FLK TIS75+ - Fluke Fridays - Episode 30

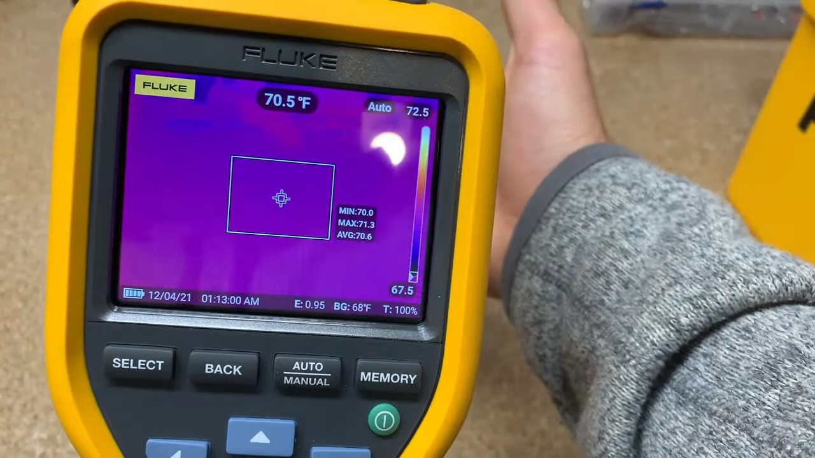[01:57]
On screen: spot 70.5°F
okay so it heated it warmed up for us and we're gonna have some camera
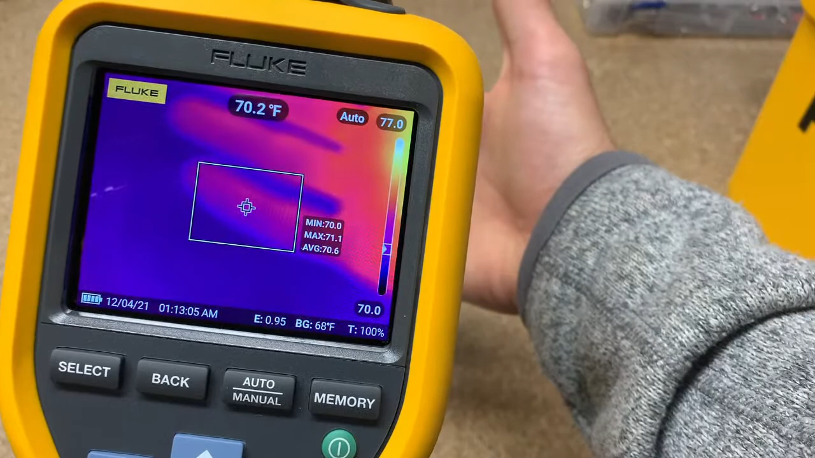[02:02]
On screen: spot 70.2°F
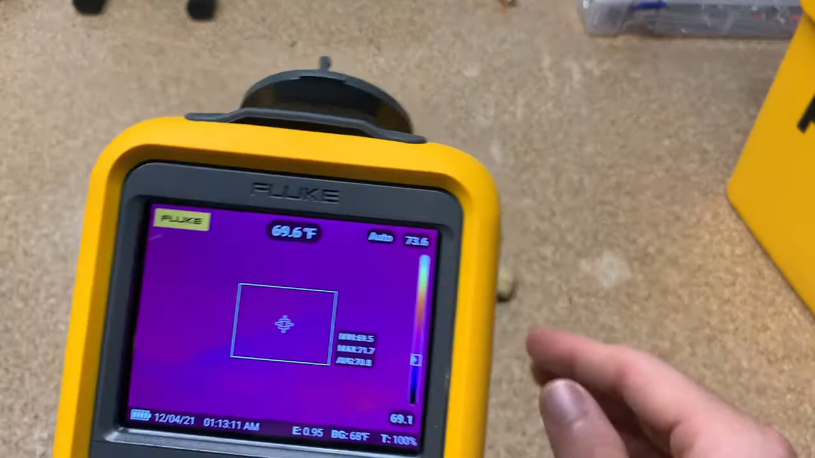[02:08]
On screen: spot 69.6°F
let me get something so we see that that glove doesn't have much thermal contrast
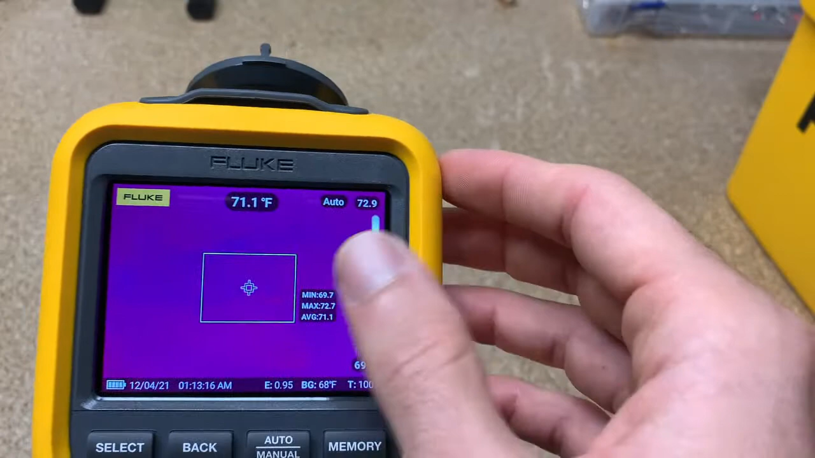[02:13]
On screen: spot 71.1°F
so what we can do is how we blend IR fusion you just put your finger on the screen it is a touchscreen
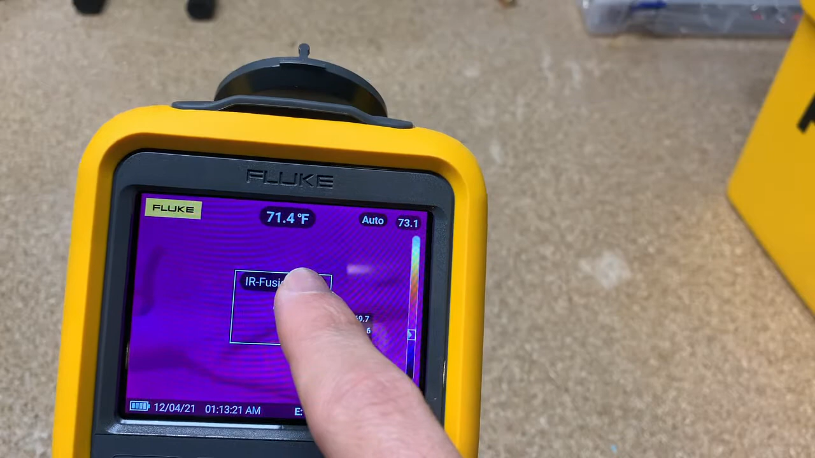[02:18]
On screen: spot 71.4°F
which is nice and you just blend and you can make it more visual or
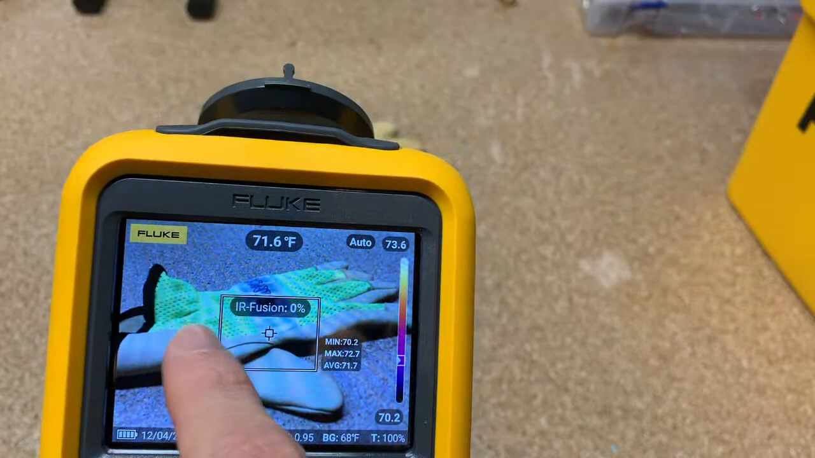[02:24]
On screen: spot 71.6°F
more thermal so you can kind of see what you're doing even if you don't have a lot of thermal contrast
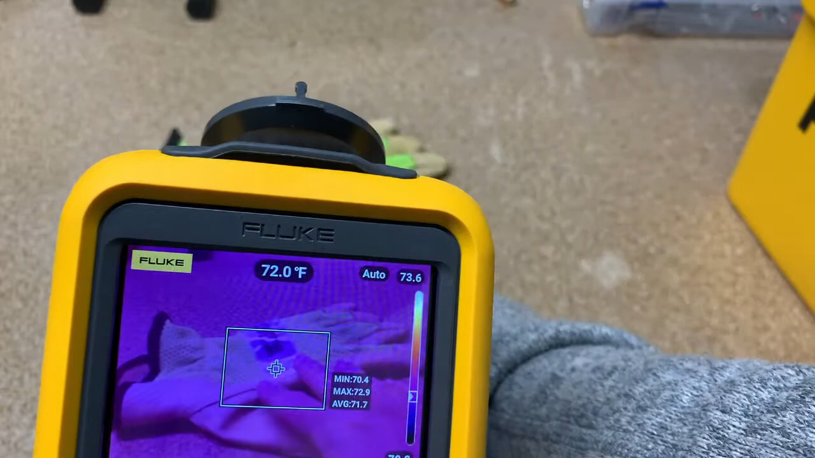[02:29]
On screen: spot 72.0°F
which is kind of cool we'll see my hand here in a second you can see it's out of focus try to focus that up a little bit
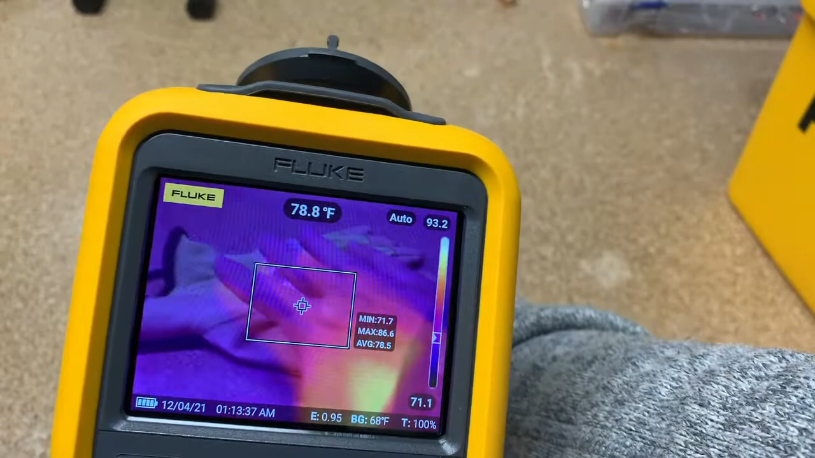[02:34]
On screen: spot 78.8°F
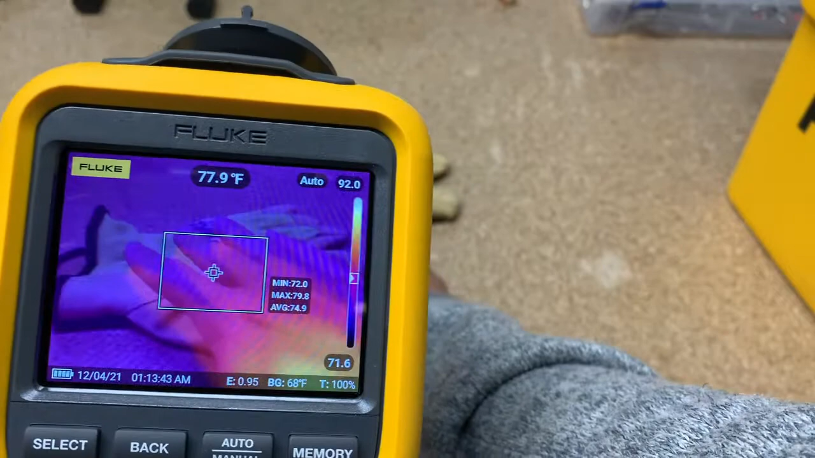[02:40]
On screen: spot 77.9°F
it's hard to do focus with one hand there we go
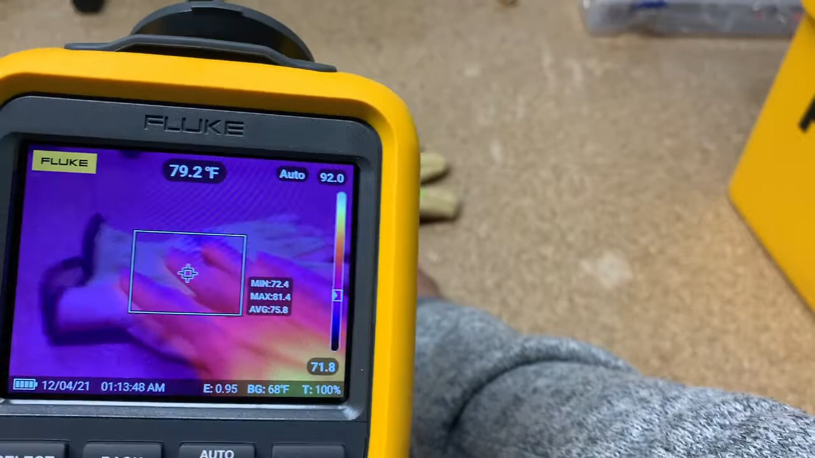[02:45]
On screen: spot 79.2°F
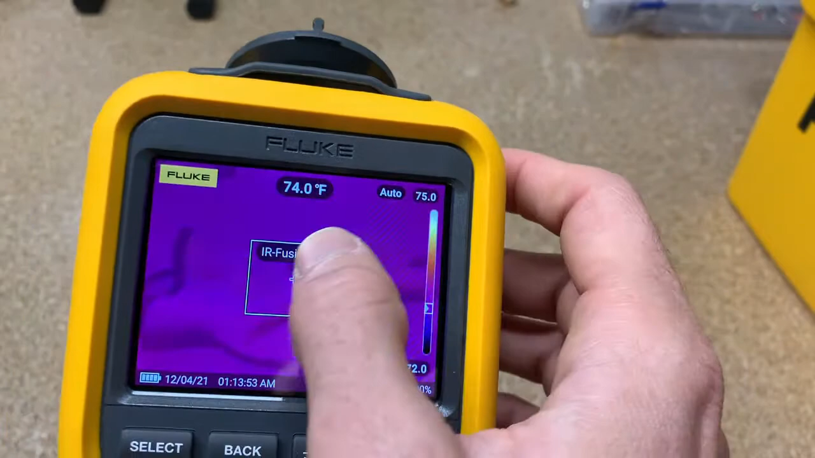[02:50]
On screen: spot 74.0°F
so anyways the IR fusion that's the first thing we're going to talk about okay the next feature we're